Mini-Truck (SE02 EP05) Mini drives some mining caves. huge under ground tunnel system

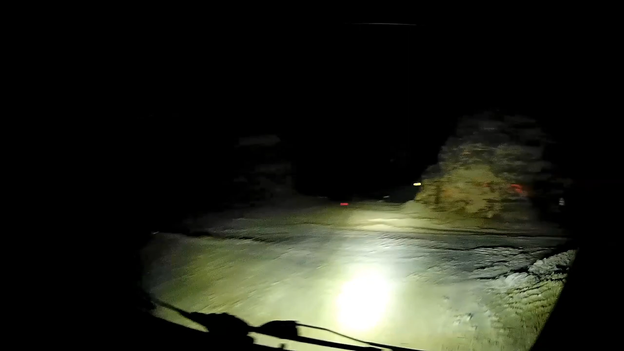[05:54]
But the stopes, I wish we had a big floodlight. We could look down into the stopes. Oh, yeah. It's dirty. Damn, I don't have... I got a light with me, but I don't think it's heavy enough, right? Yeah, let's try it. You try it. But it's right here. One of the stokes here down. It goes down below. Oh, is that where they fill?
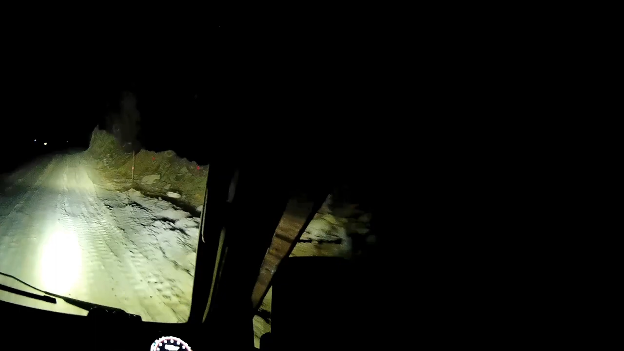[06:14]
I don't think I can see anything. Yeah, dump the material down to the crusher from here. You got a light to shine down in here? I do, but I don't think it's going to be enough. Huh. Check it out. Let's see. Many trucks getting scared.